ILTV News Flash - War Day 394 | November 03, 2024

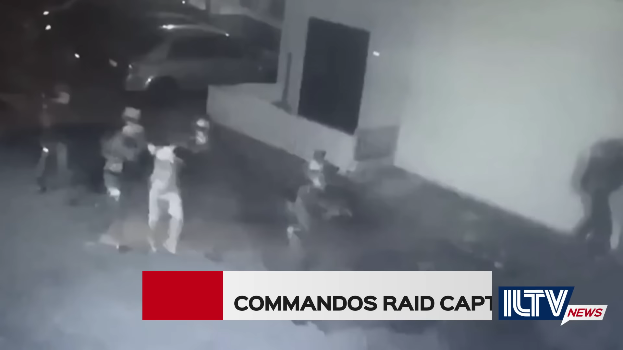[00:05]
The IDF has confirmed the capture of a senior Hezbollah commander during a daring commando raid on the Lebanese coast, more than 100 kilometers north of the Israeli border.